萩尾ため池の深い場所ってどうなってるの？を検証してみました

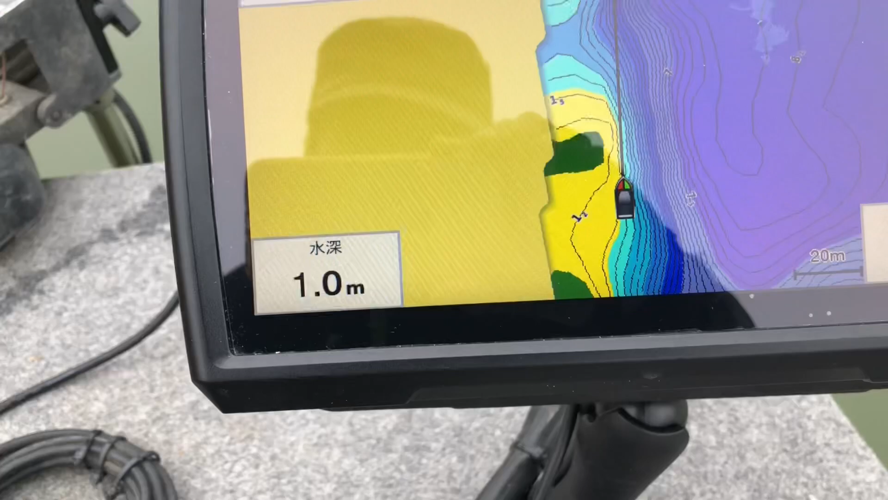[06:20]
On screen: depth 1.0 m
9メーターか1メーター1.
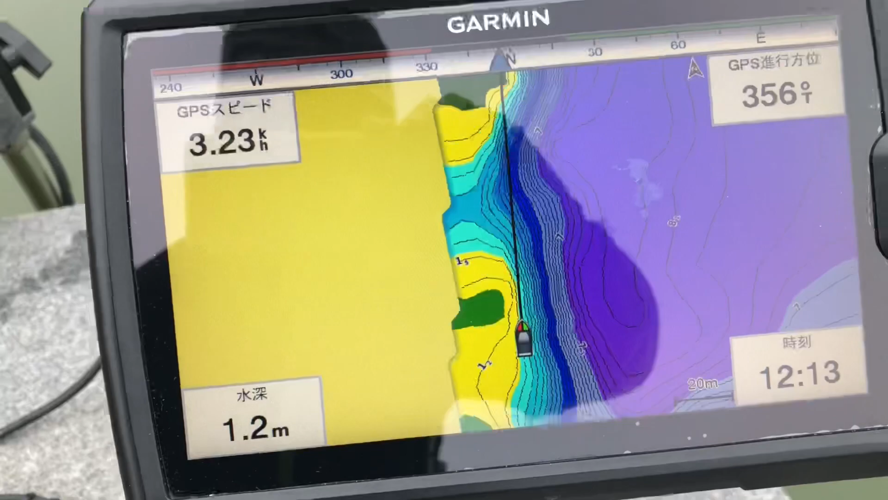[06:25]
On screen: depth 1.2 m
2メーターとなっておりましてこれから右に行くとおそらく8メーター付近まで 一気に行くんじゃないかなと思います
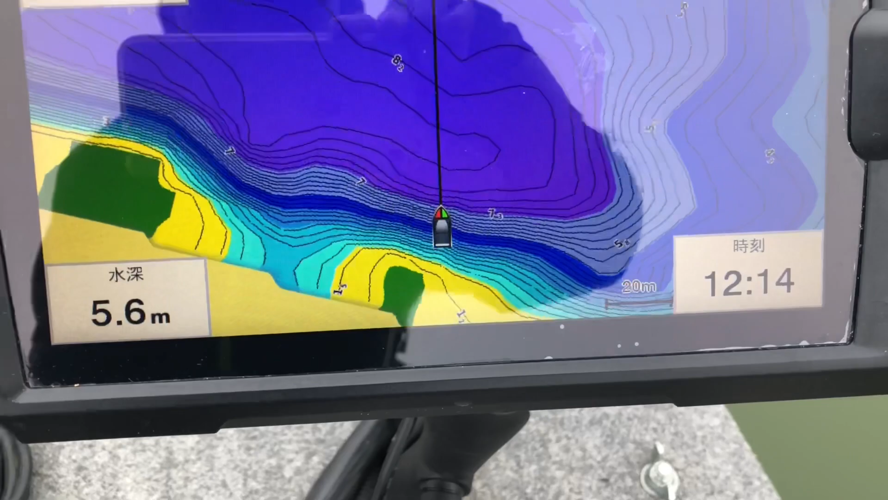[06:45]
On screen: depth 5.6 m
一気に1メーターから6メーターまで下がりました
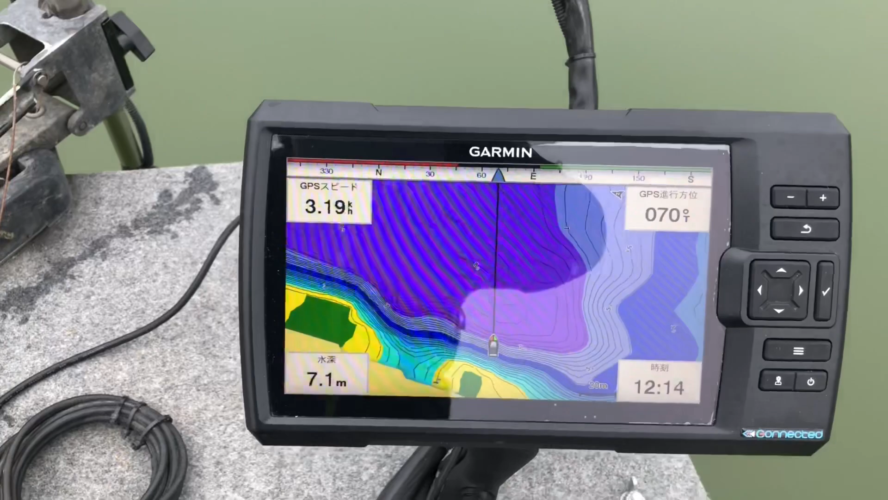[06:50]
On screen: depth 7.1 m
このまま行くと今7.
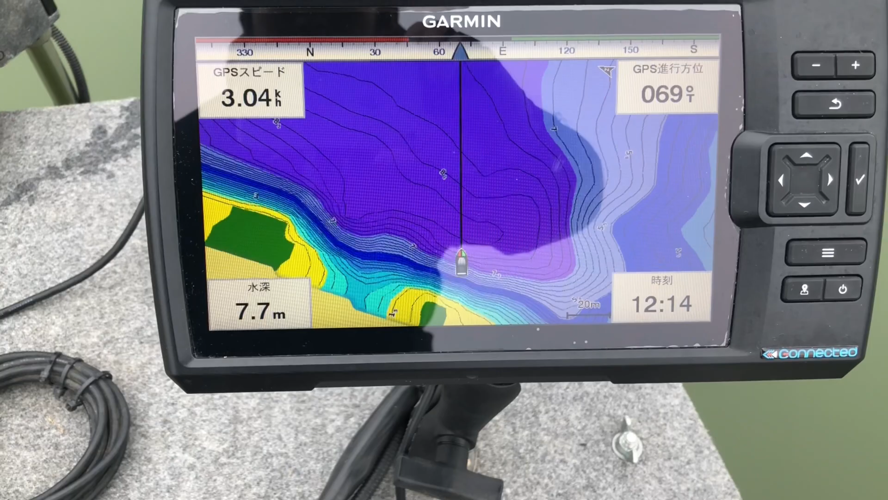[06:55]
On screen: depth 7.7 m
7メーター現在この時点で7.
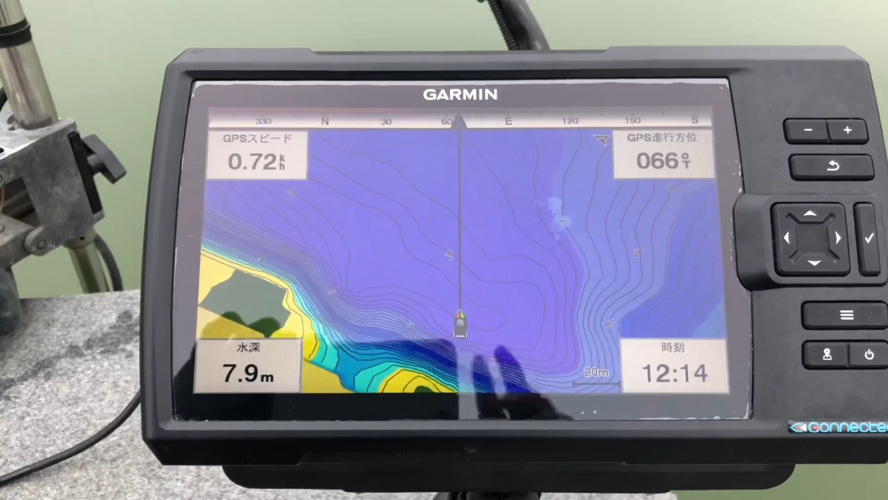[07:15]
On screen: depth 7.9 m, speed 0.72 km/h
9メーターみたいです
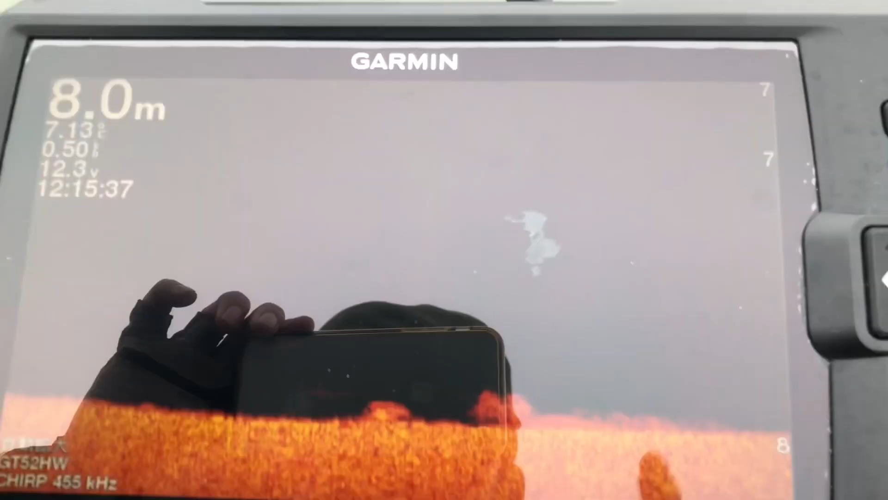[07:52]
On screen: depth 8.0 m
ここに何か写ってますねこれが魚の影
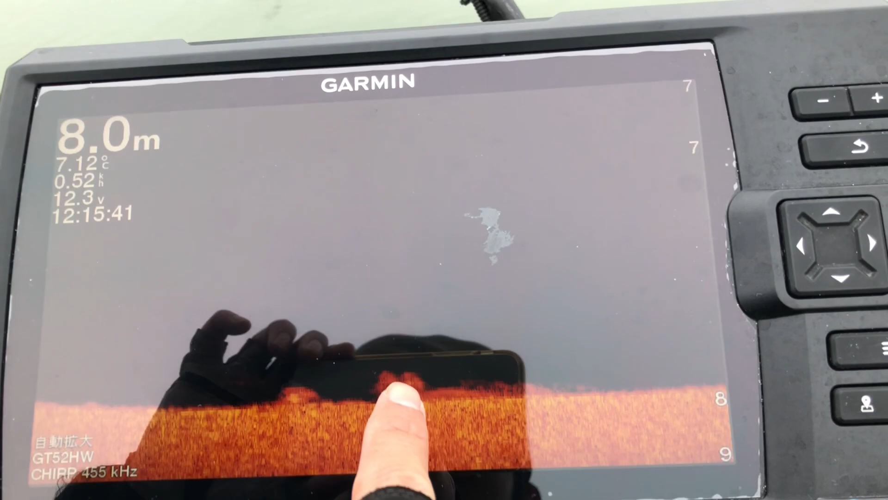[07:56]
On screen: depth 8.0 m
なのかもしくはウィードというか何か草が入っているのか
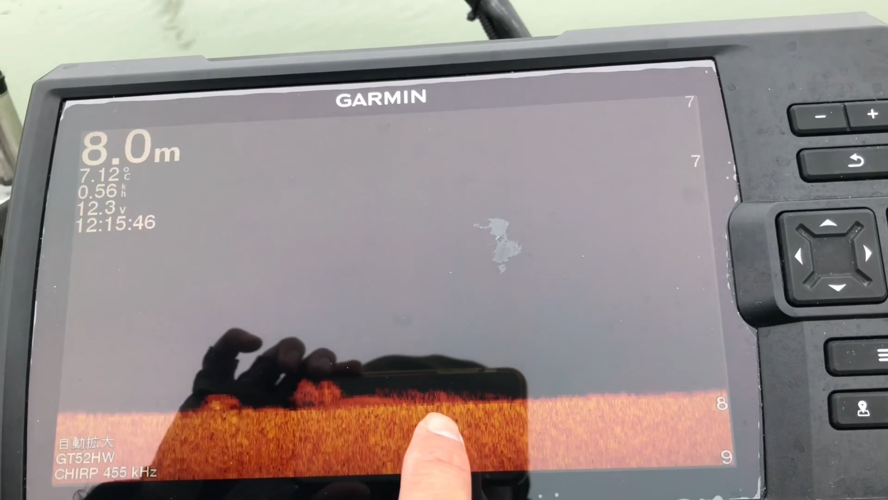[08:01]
On screen: depth 8.0 m
何かしらの物体があるということですね
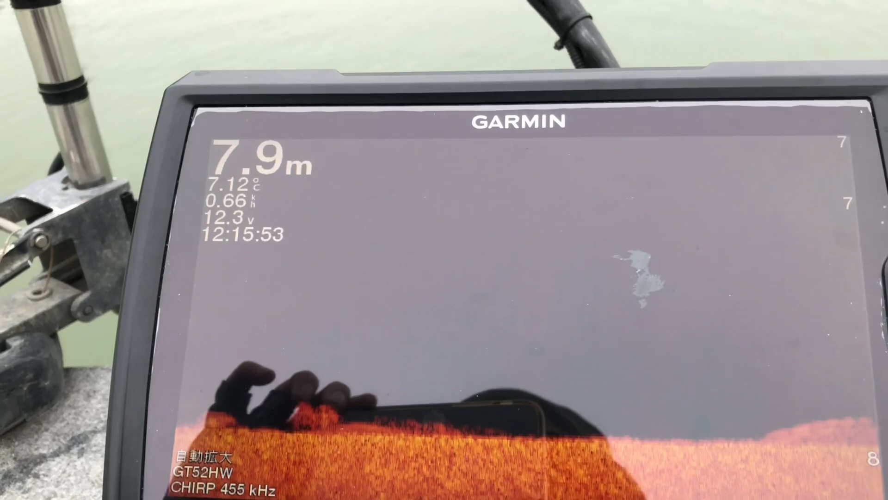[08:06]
On screen: depth 7.9 m
はい、今8メーターラインを深い向かって航行していますこれ何か写ってますねこれはおそらく魚の影だと思いますなんか下に写ってるんでもしかしたら
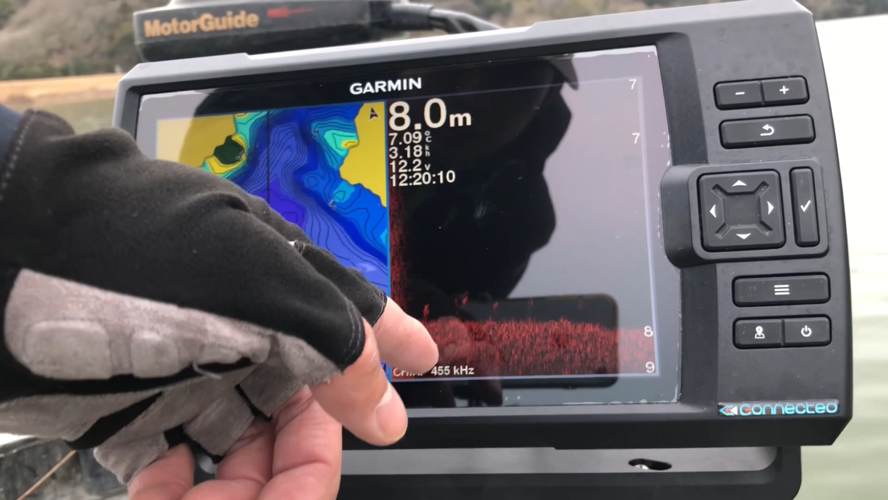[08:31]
On screen: depth 8.0 m
何の中の魚がいるかもしれないですねこういったところをメタルバイウェイとかで探ってやるといいのかもしれないですね
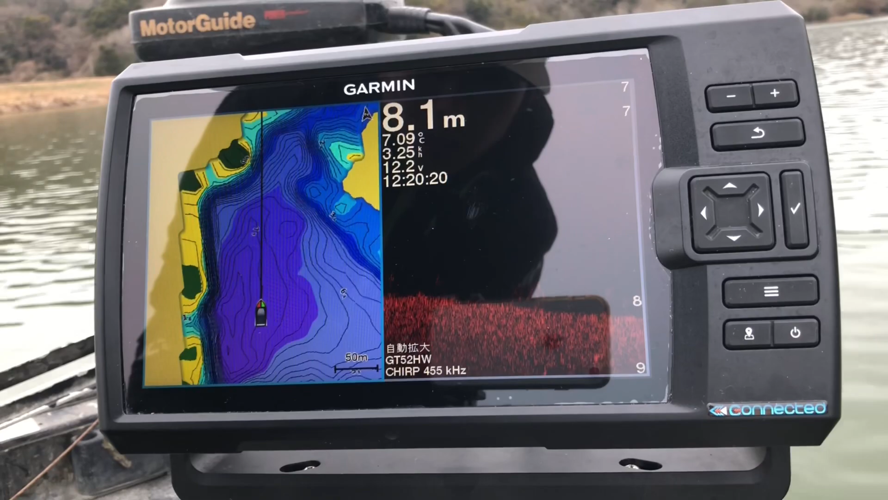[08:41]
On screen: depth 8.1 m, water 7.09°C
今通常魚端を回しているところなんですけどもちょっとこれドインズが乗っちゃってるんで見づらいんですけれどもこう
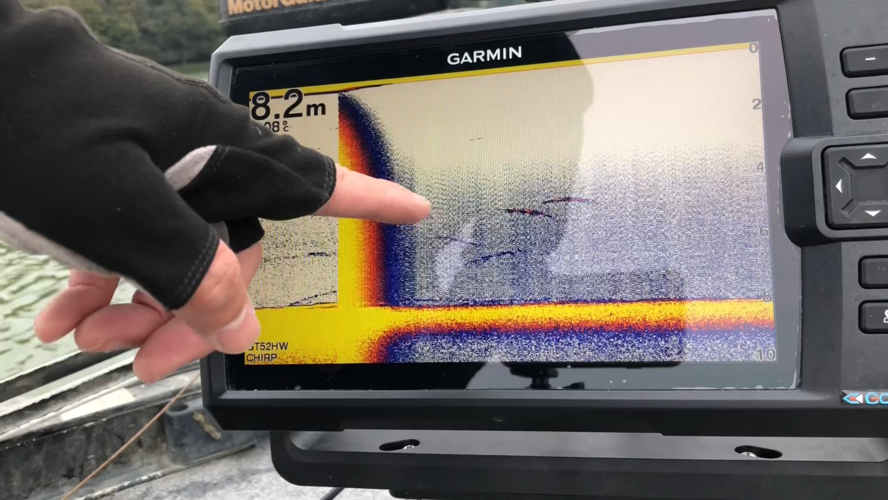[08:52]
On screen: depth 8.2 m
いうのはベイトフィッシュかバスの影ですので今がちょうど5メーターぐらいに5、6メーターぐらいにこれがいるんですかね
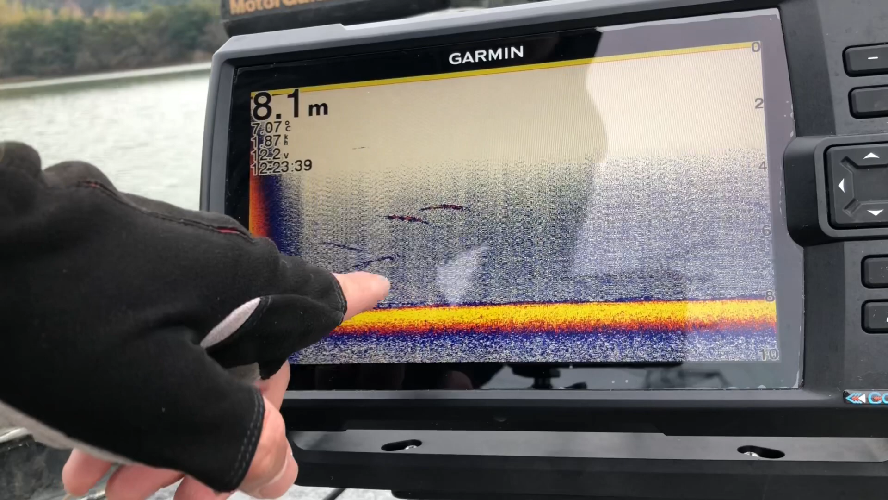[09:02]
On screen: depth 8.1 m
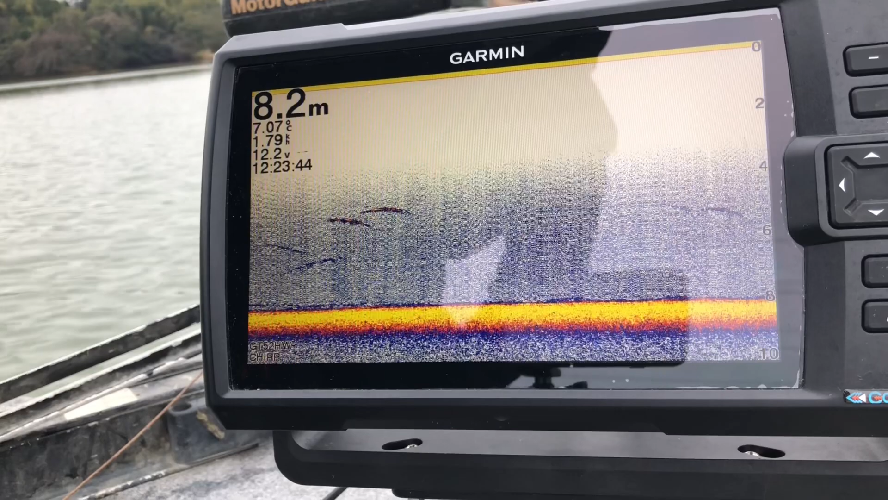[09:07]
On screen: depth 8.2 m
そこよりもちょっと1メーター高いところになってますねちなみに今水温が7.7度とかなり冷え込んでますこれが表層の水温なので実際水中となると特に底ボトムはかなりまだ水温が下がっていると思いますので参考までにですね見とってもらえたらと思います